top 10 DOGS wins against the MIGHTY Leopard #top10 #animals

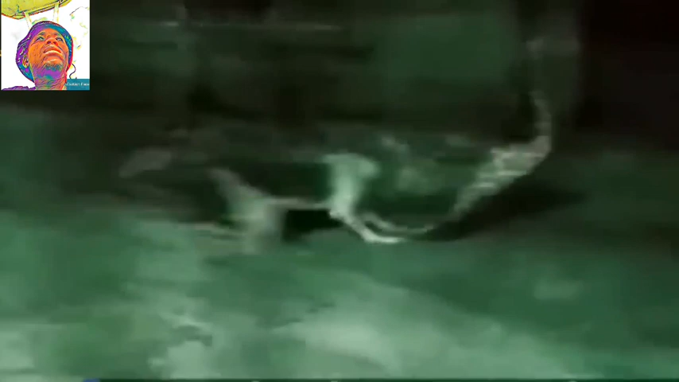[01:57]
The feline take the principal action which is vital. The main strike should be exact or alternate way the feline will fizzle and these things happens when the canine retaliate.
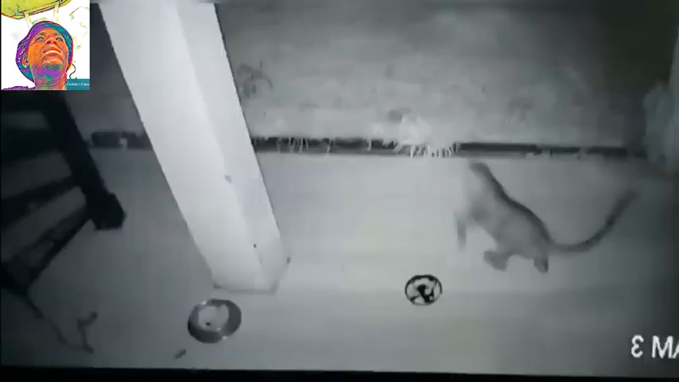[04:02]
It appears as though the panther is battling against Tibetan Mastiff and the canine is too strong the feline taken off.
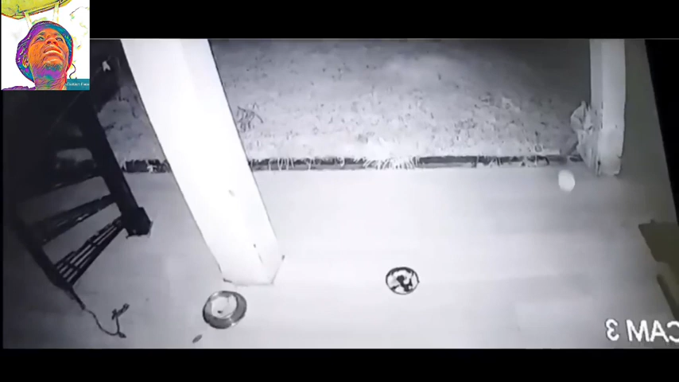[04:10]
The canine starts pursuing the panther.
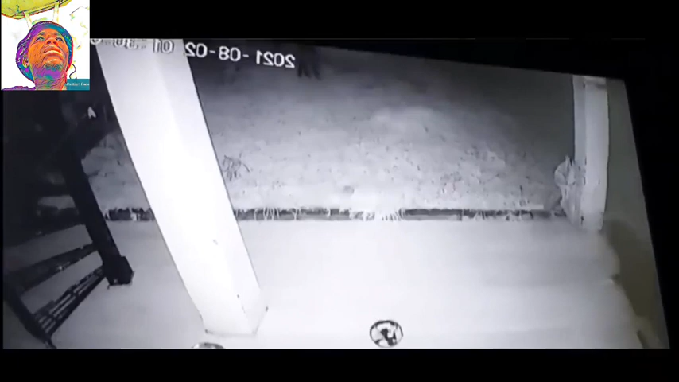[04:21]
Number 4, A Watchman Canine being gone after by a panther and this time.
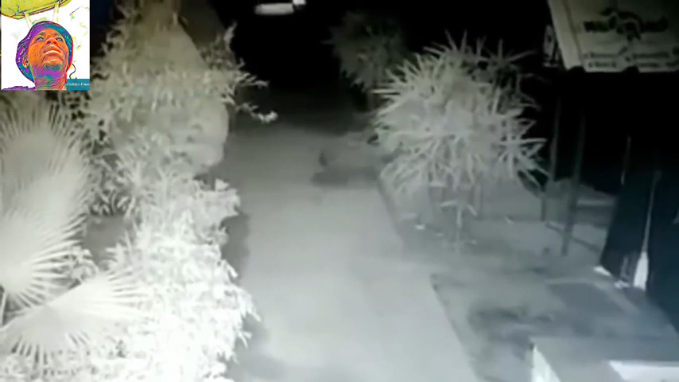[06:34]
The panther went after from behind and chomped the canine in the neck. The feline is attempting to break the neck of the canine or to prevent him from relaxing. Those are the main ways of killing the canine yet this was definitely not a fortunate night for the leopard.